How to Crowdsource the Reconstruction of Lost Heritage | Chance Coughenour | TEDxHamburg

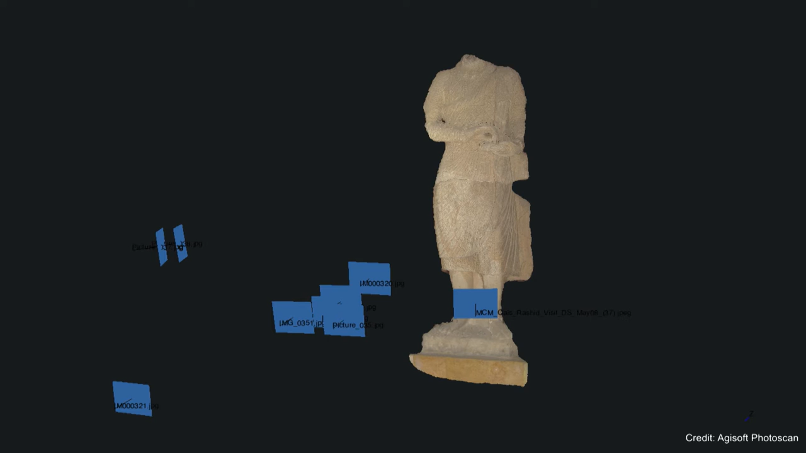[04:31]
In this case, it can begin to reconstruct the object. In this case, you have the position of the cameras when each image was taken, shown in blue. Now, this is a partial reconstruction, I admit.
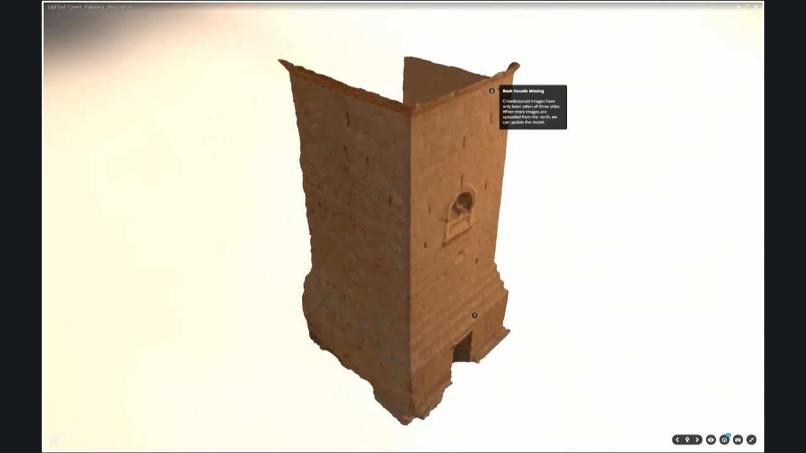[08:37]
Using Sketchfab's online viewer, we can show that we have reconstructed three parts of the exterior of the tomb.